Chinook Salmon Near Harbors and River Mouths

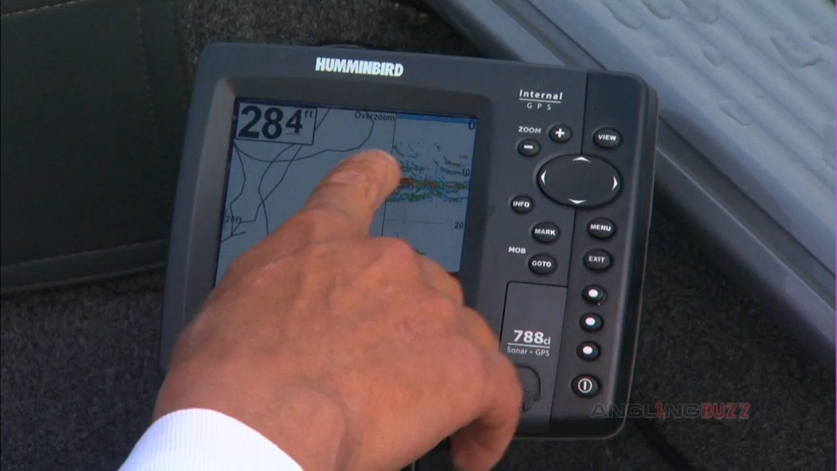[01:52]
On screen: depth 284 ft
See, we're just coming into the bait, and you can see these big hooks right here. Those are king salmon sitting underneath the school of bait fish, and these are small alewife with primary forage.